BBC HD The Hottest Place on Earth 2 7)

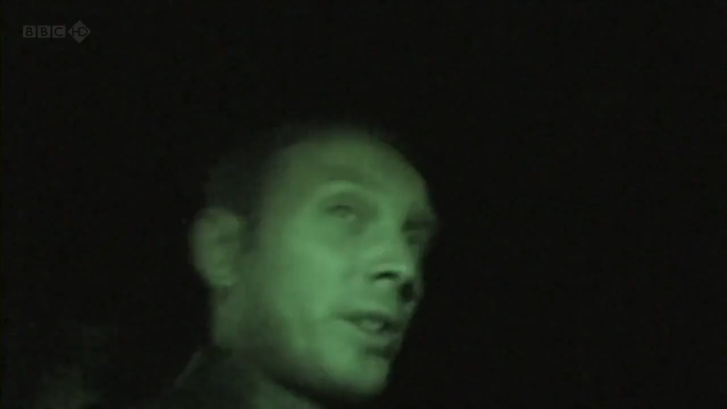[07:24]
water provisions and also there's some rebels in the area all we can
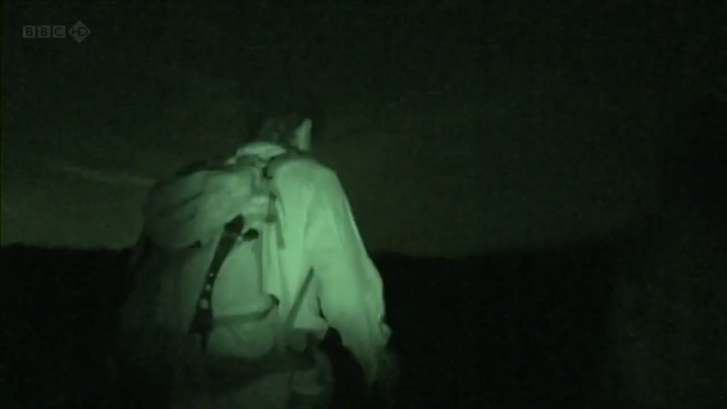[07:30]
do is hope our guides know where they're going as we play follow my leader in the windblown dark
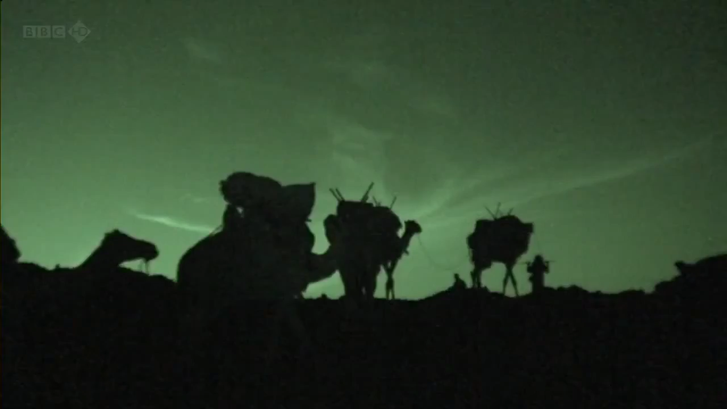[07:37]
until we finally make it to camp oh got all the grit my face
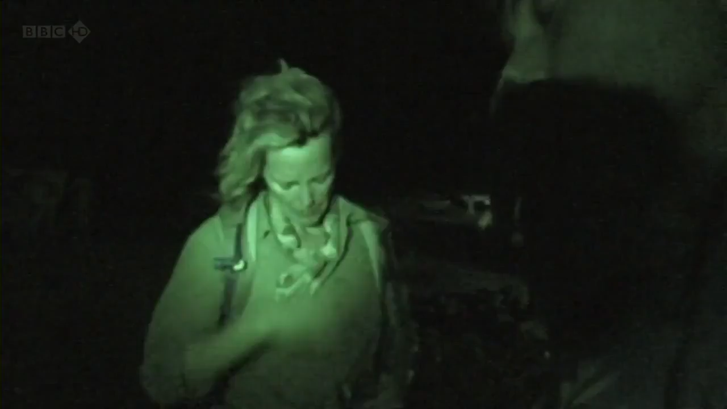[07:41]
right we're here a full 15 hours after